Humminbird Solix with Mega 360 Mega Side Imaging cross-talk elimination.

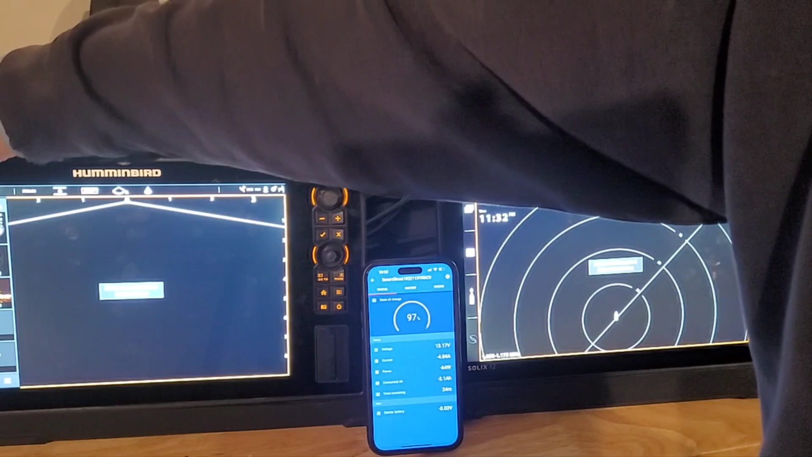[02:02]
foremost you can see on the screen I got 360 over here obviously it's simulated setup and so what happens is if you're running let's say side imaging or whether you're running it or it's running in the background 360
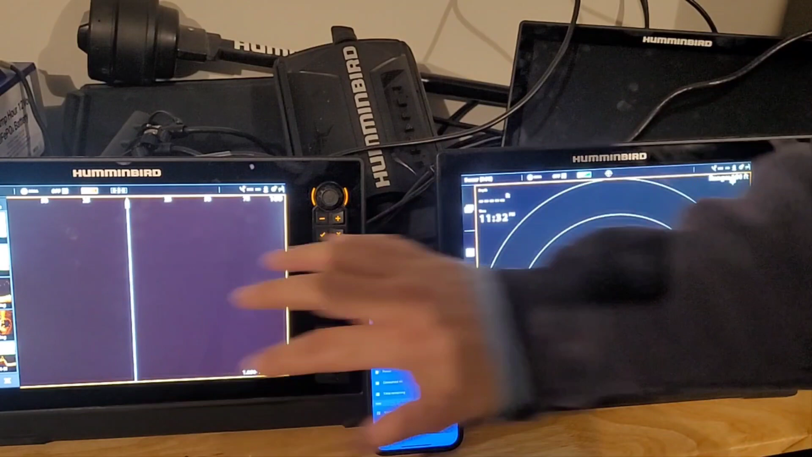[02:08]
and mega side imaging share the same frequency right it's a mega frequency and so when they're pinging at the same time they're going to interfere with each other so 360 is going to pick up that side imaging transducer in his configuration now like I said he's got a transducer mounted at the bottom of his trolling motor and he's got 360 right there and so to answer his question about the Y cable if you did if he does connect the Y cable what that's going to do
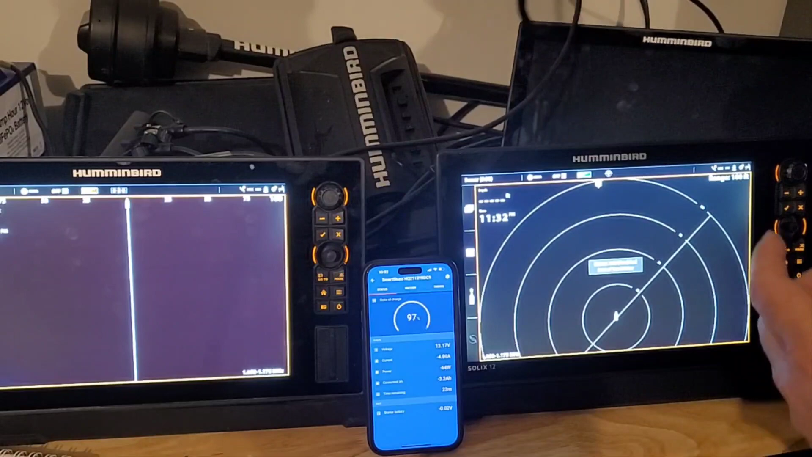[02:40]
is for his side imaging transducer we got it right here pinging away the portions on the outside the
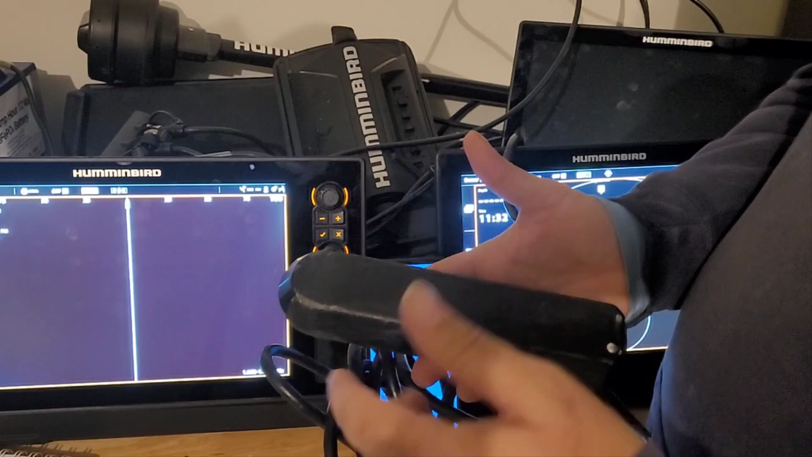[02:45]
side the side imaging portion would get bypassed by that Y cable and it gets funneled
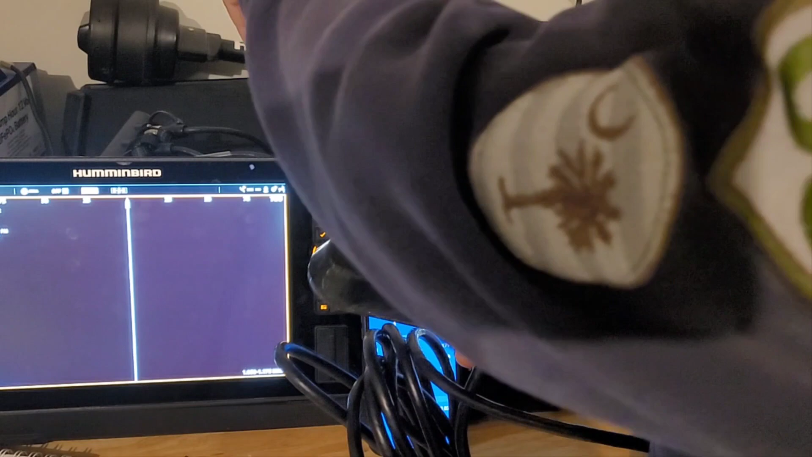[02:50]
over to the mega 360 so essentially the mega 360 is a
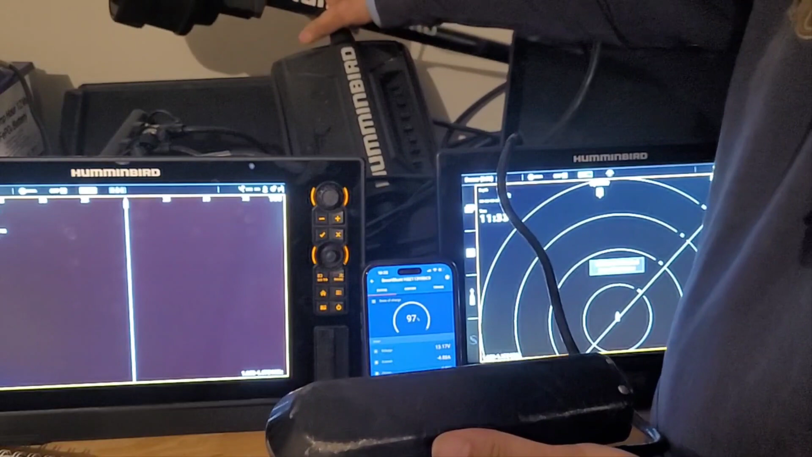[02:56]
side imaging spinning transducer so the Y cable bypasses this does he have to do that
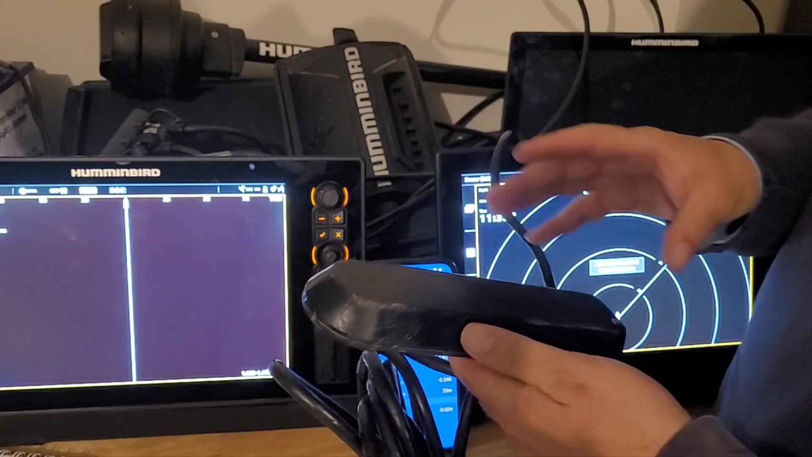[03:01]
no not necessarily what I recommend doing it yes and here's the reason why so
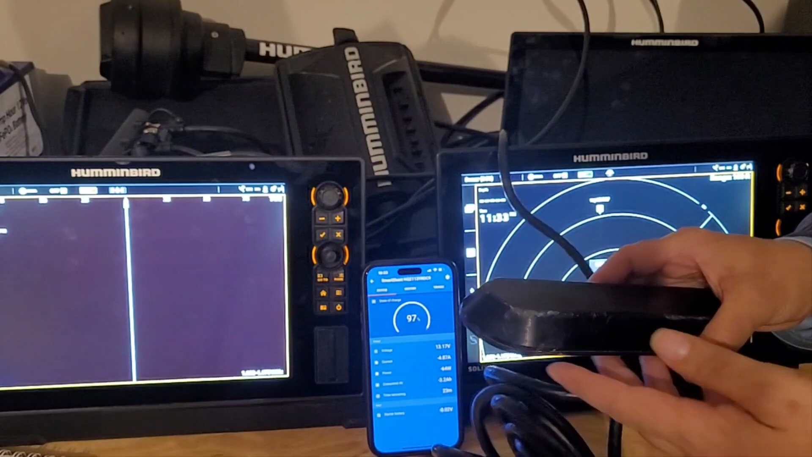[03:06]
right now this Solix is processing 2d down
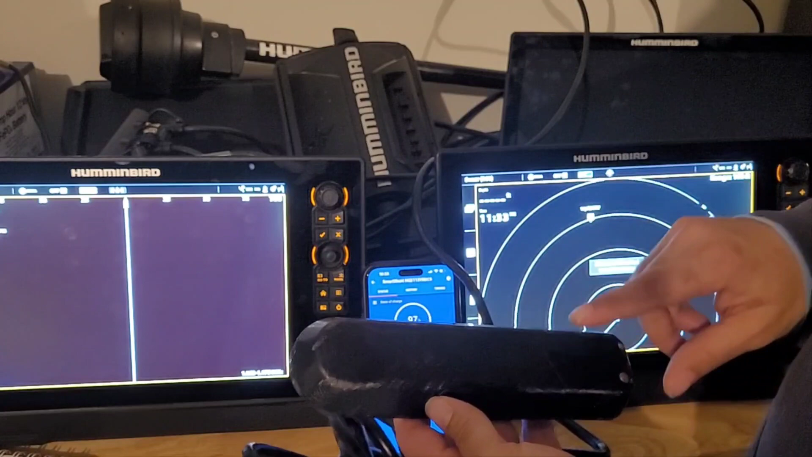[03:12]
imaging and side imaging and as it collects that information goes analog digital conversion it puts it in here it throws it on the network and then the other Solix can pick it up the other network components pick it up in the meantime his other
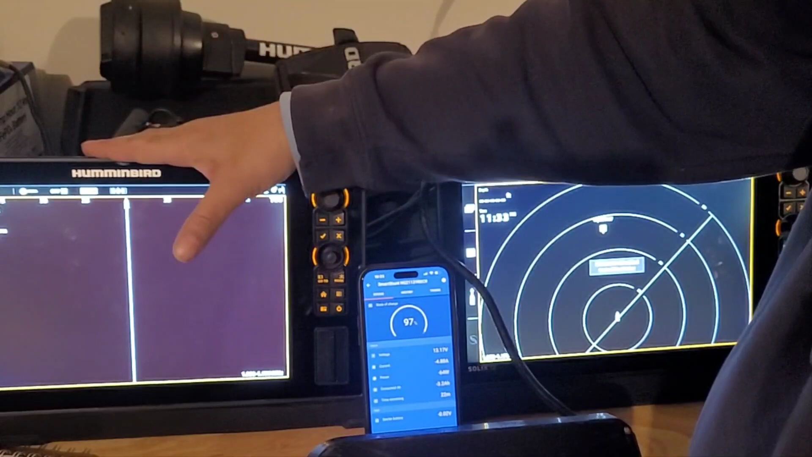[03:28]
Solix he has is connected to mega 360 so now that's processing the 360
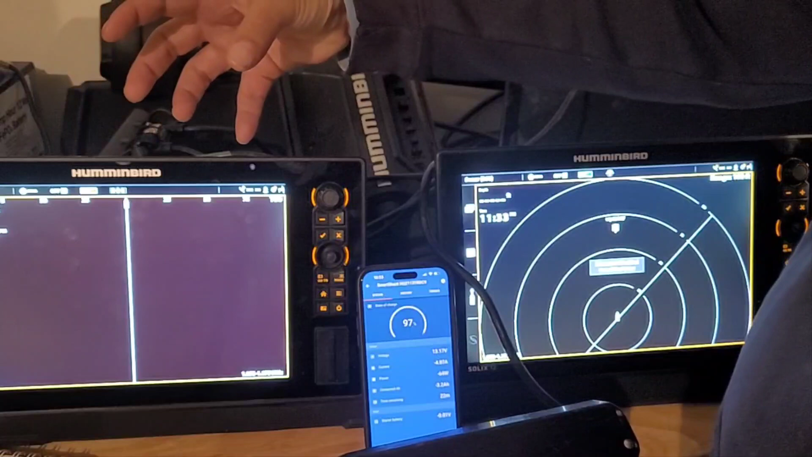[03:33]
information collecting it it's throwing it on the network and sharing it so now this unit has to both send and receive sonar information additionally this unit has to send
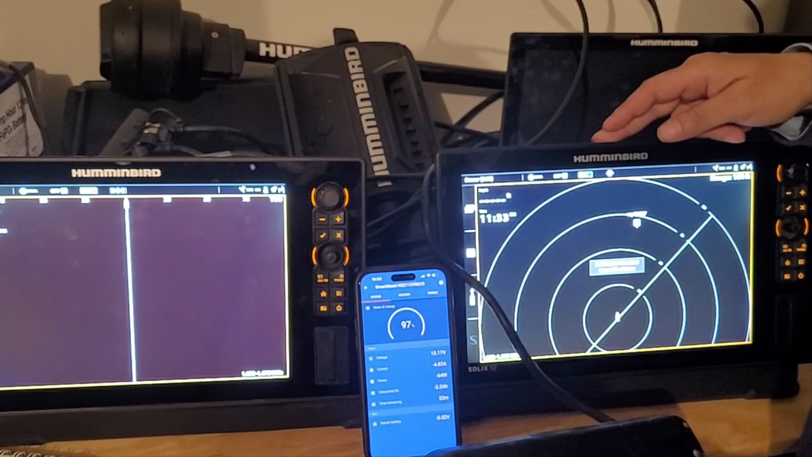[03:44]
the 2d di side imaging information and collect the 360 information to display it so for my purposes I would prefer
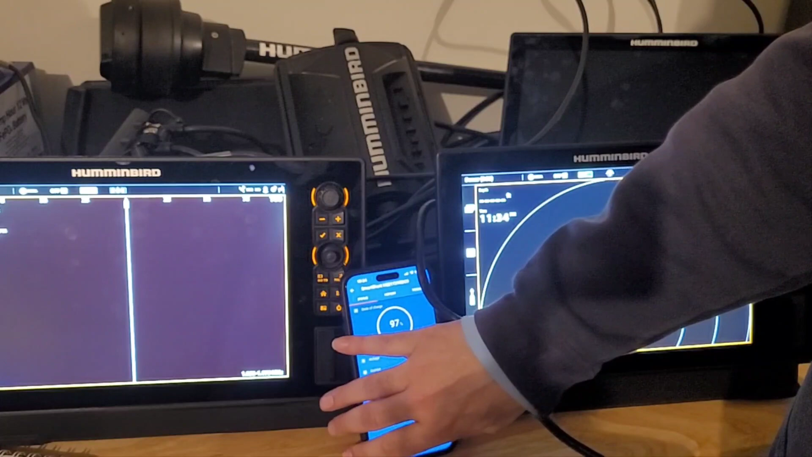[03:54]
the Y cable so that way one unit takes the duty of processing
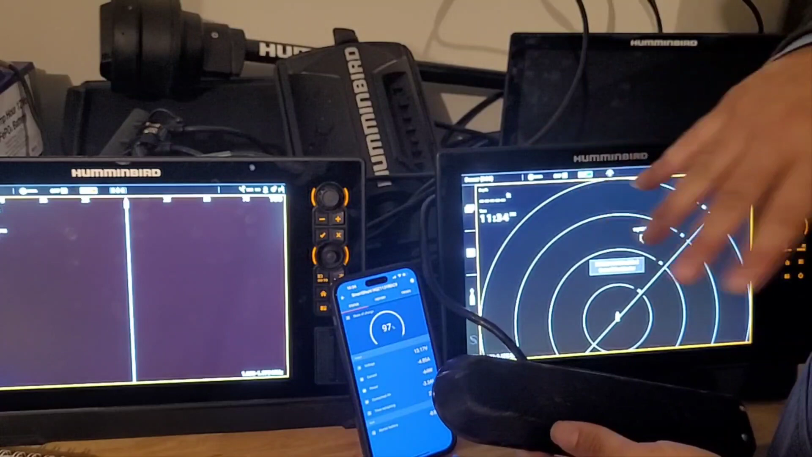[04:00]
all the sonar and sending it and this one listens and then maybe this one could share map it's just to reduce the traffic on the network not that it's necessarily that big of an issue but it's my preferred method now nonetheless to get back to the question so he doesn't want to get a Y cable he's got this mega side imaging transducer got the 360 transducer
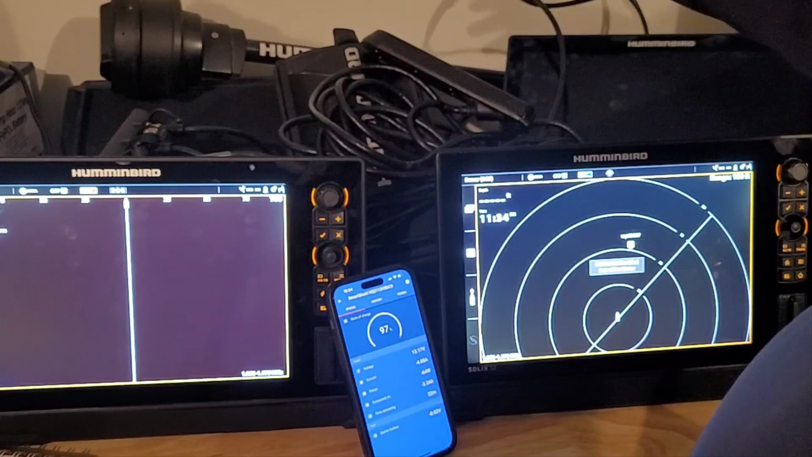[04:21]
so what I would suggest is with the Solix let me make sure you guys can see this yeah so in the Solix since this is the unit that actually has it you can do it from
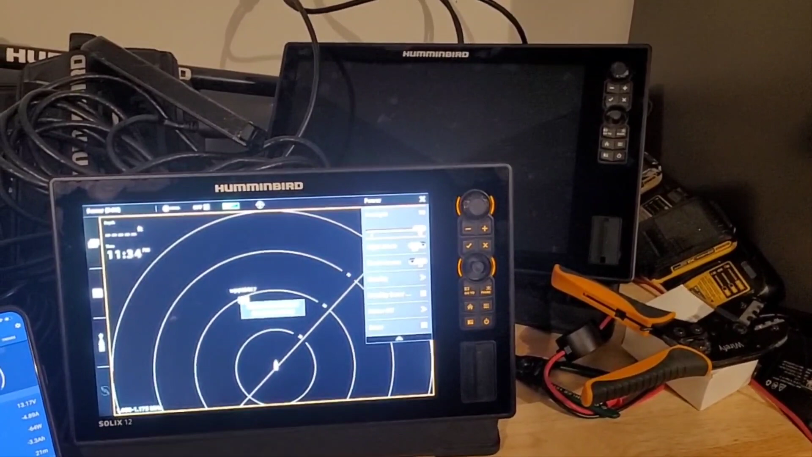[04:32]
either side what I'm gonna do is I'm gonna go into sonar I hit the power button once go to
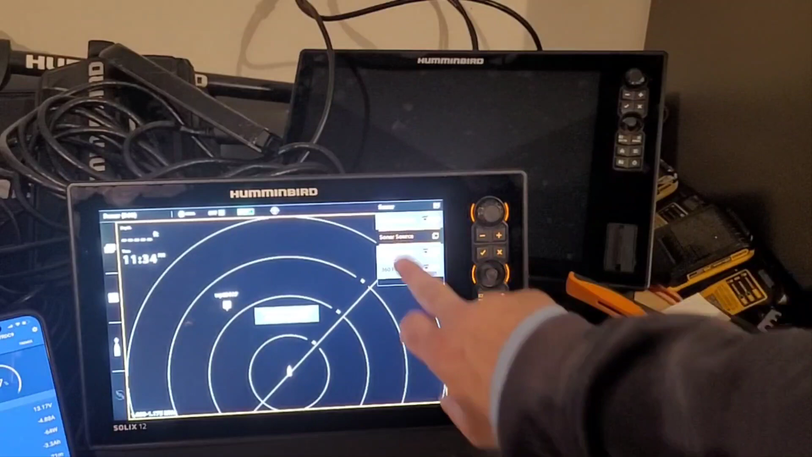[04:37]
sonar sources and now I'm gonna go to side imaging and it's selected right here this 12 unit and it has 450